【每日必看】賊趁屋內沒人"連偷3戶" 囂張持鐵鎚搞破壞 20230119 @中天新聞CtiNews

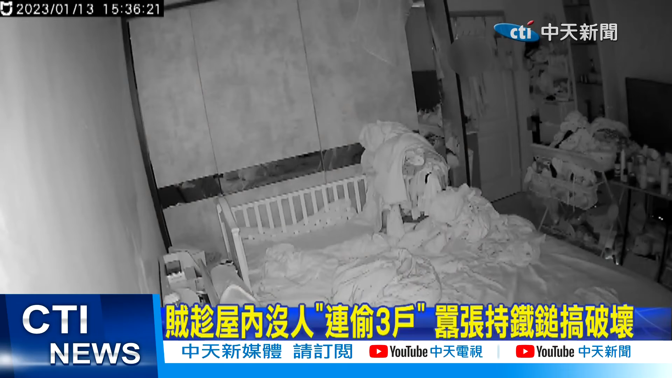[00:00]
前世纪画面拍下一名男子身穿黑色衣服戴着黑色帽子鬼鬼祟祟闯进别人家里手上还戴着手套看起来有备而来就是要偷东西切责东张西望